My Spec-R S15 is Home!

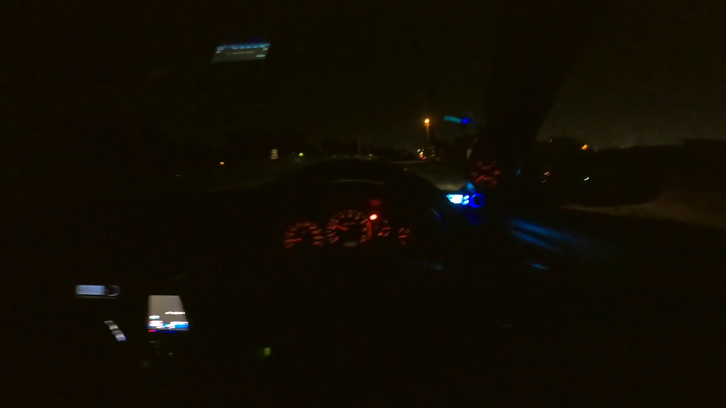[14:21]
working so i'm not trying to boost the car hard i think it went into like a safe mode or something because definitely feels slower i'm just happy the damn wheels fit bruh the fitment between the rim
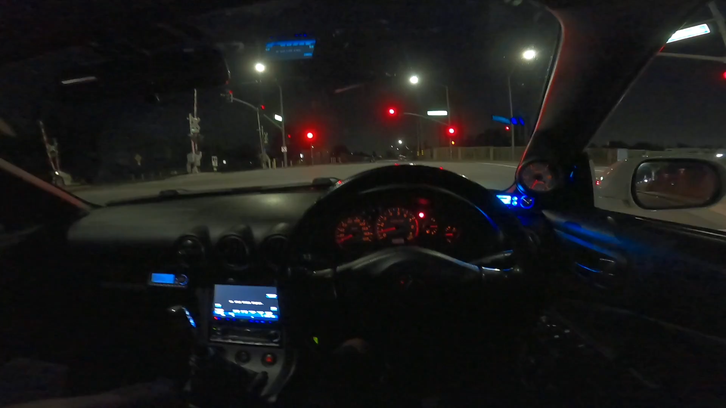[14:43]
and the coilover it's like the tip of a pencil it's crazy guys oh shit i see cops not good i gotta stay away from those guys all right peep i think we good as far as normal driving it's cool no rubbing not hitting nothing fitment is a1